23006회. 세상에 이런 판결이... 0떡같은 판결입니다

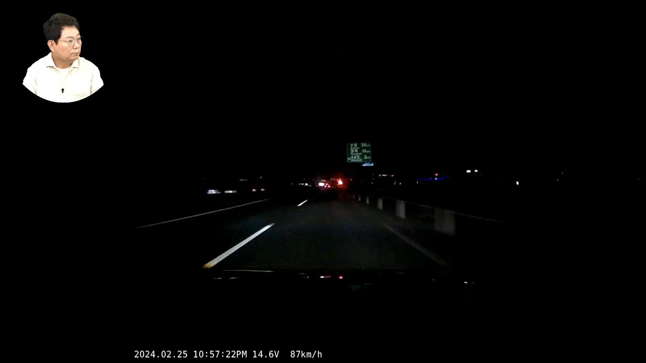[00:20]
잠깐, 이거 뭐 하는 거야? 이거 빨간 빨간 거. 빨간 거 번쩍번쩍하는 거 이거. 저쪽은 위험하니까 저쪽으로 오지 말라는 거죠. 뭐 작업 중이다 그런 것도 아니죠. 옆에, 옆에 이렇게... 공사중 표시는 아니고... 아니, 공사중 아니고 옆에, 옆에. 옆에 이게 좀 저기 부딪치지 말라고 조심하라고 있는 거죠. 2차로 쭉 가면 되는 거예요. 밤 11시 다 됐어요.